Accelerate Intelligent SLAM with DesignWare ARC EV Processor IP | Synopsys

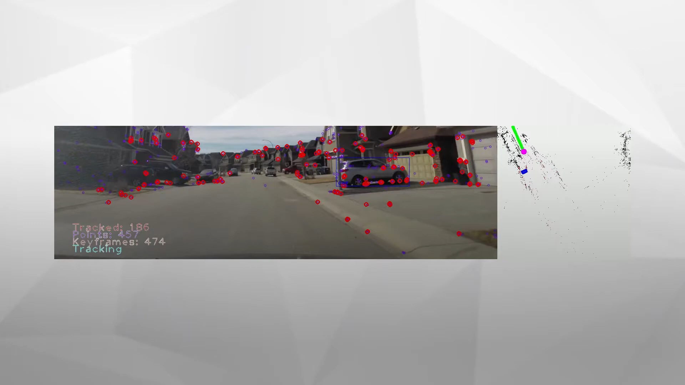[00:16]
Simultaneous Localization and Mapping, or SLAM, is a technology that allows you to build and update a map of an unknown environment,
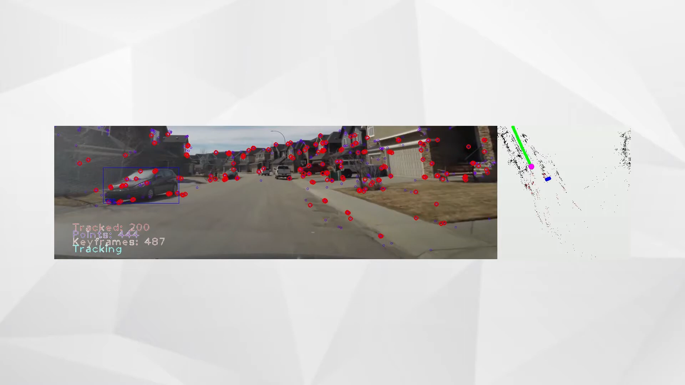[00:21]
while at the same time keeping track of agent's location within it.
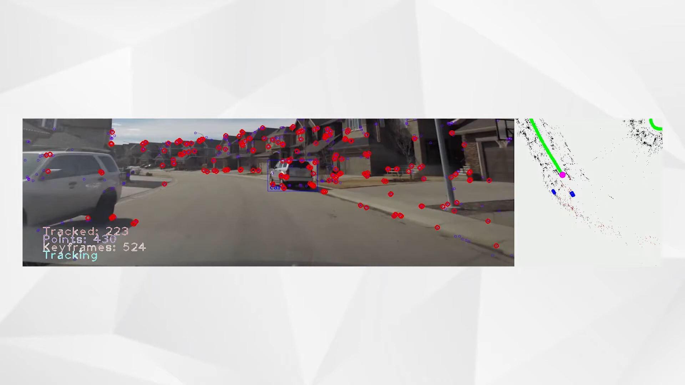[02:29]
captured from one camera, so SLAM is working in a monocular mode. The video is processed by the SLAM stack, and the generated map is rendered on the right. The CNN graph is running at the same time.
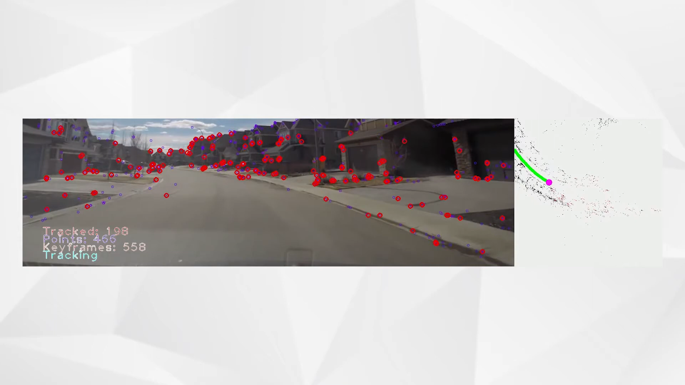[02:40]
It jointly detects objects on the input image and predicts their 3D coordinates.
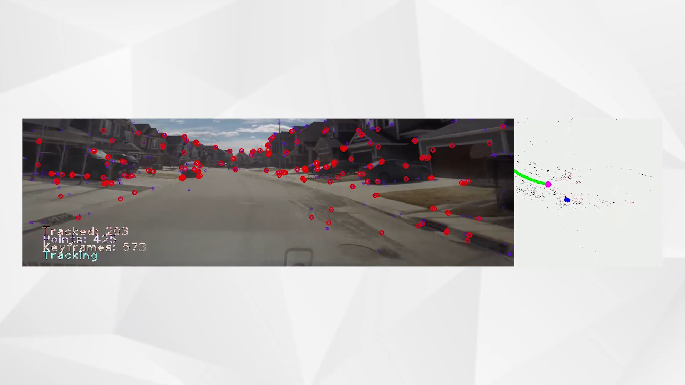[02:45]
Then these 3D coordinates are translated to the SLAM map space.
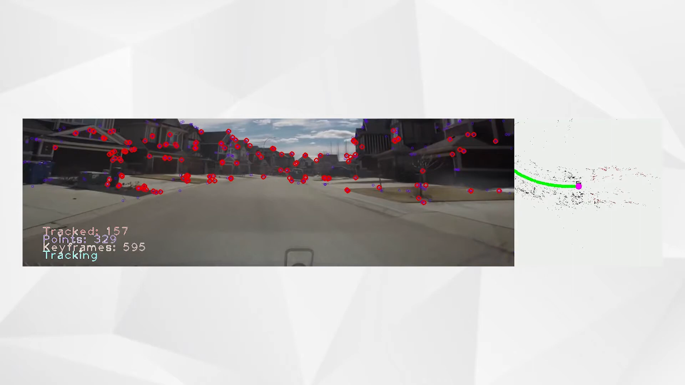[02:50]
The host application is responsible for recognizing the previously detected objects and draw them until they are truly lost,
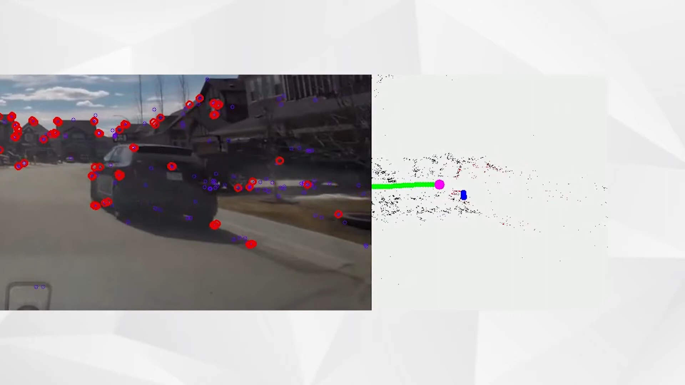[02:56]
even if CNN misses the detection for a few frames.
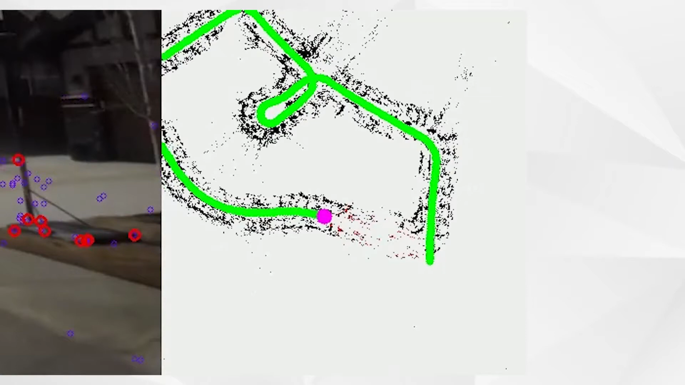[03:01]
The map is interactive. The user can drag and zoom it in and out to see some interesting parts,
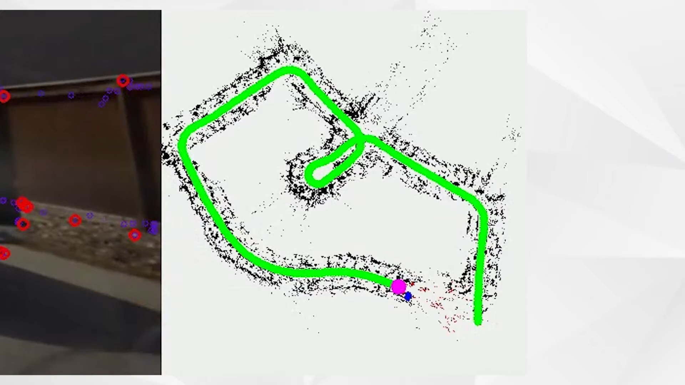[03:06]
as for example, loop closure process.
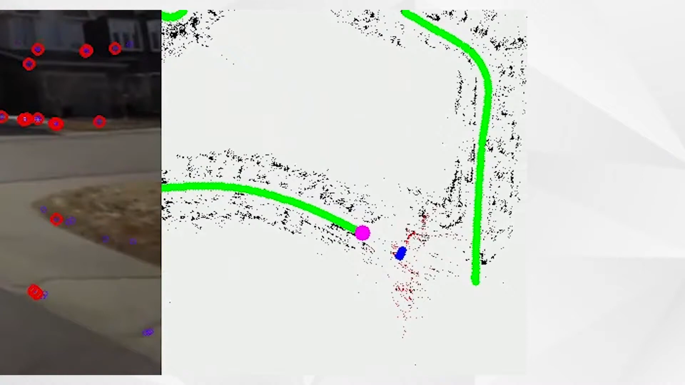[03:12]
Here you can see that the camera is moving towards the place where it has already been.
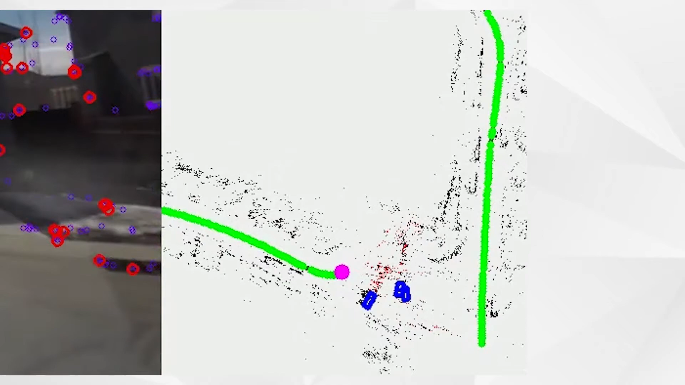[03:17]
It starts turning, and the map now is wrong, because the error has accumulated while the map was building.
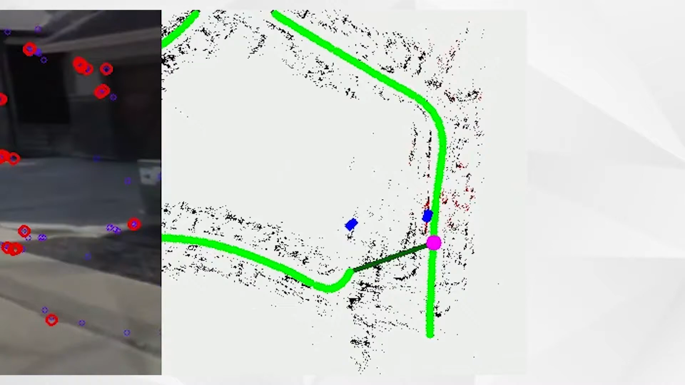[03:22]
A little bit later, SLAM will recognize the place in previously built portion of the map and recalculate the camera's position.
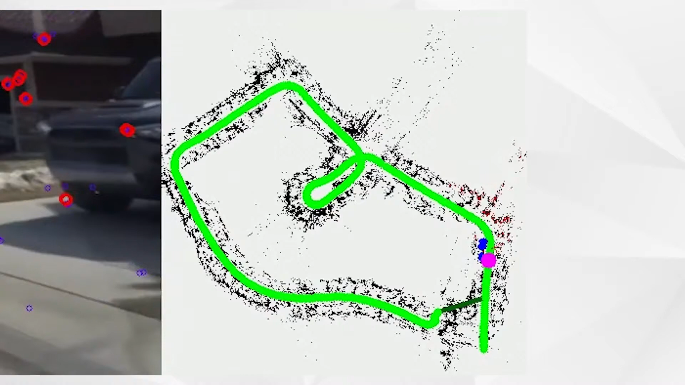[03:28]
When the camera's position is fixed, SLAM starts correcting the wrong portion of the map and closes the loop.
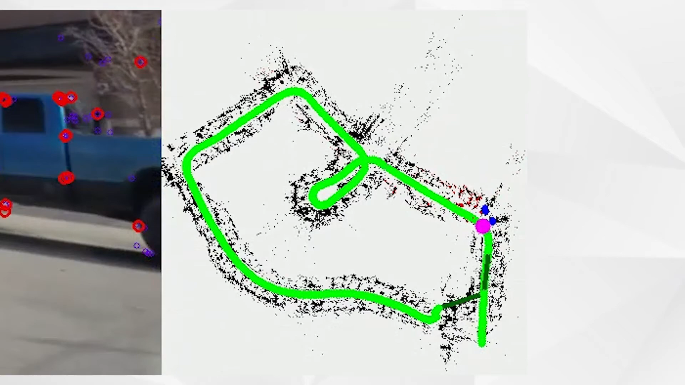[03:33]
The loop is closed and the map is corrected.
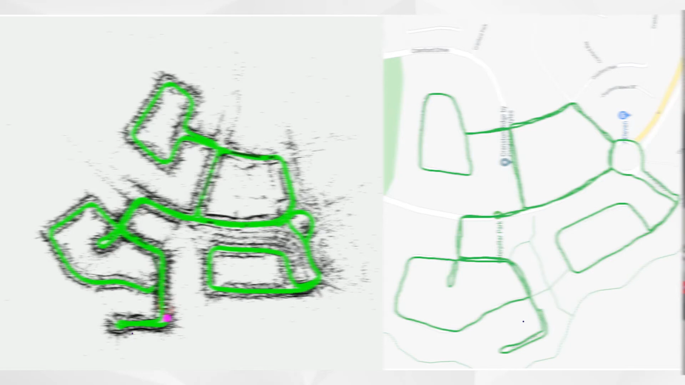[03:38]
The resulting map is very accurate, and is generated based entirely on front view video capture from the car. Let me show you two more SLAM applications which don't use CNN, but highlight that SLAM can work in many different environments of different sizes.
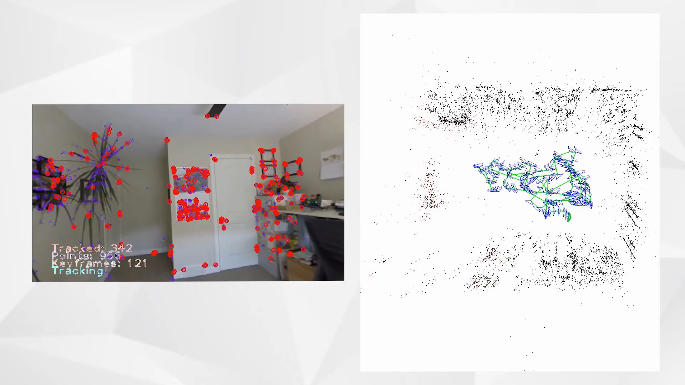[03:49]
For example, SLAM can build a map of the room.
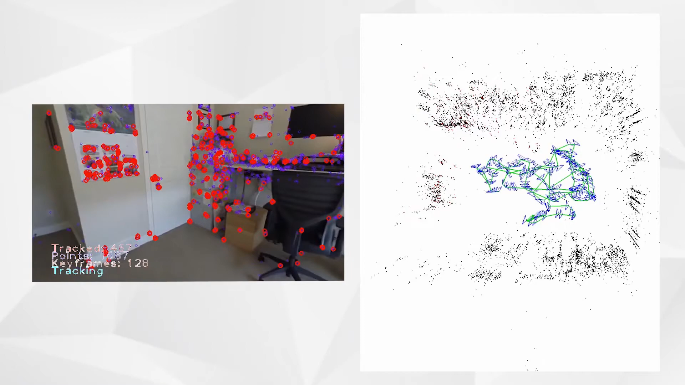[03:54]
In this video, you can see very clearly the room's rectangular form and the outlines of blinds on the windows.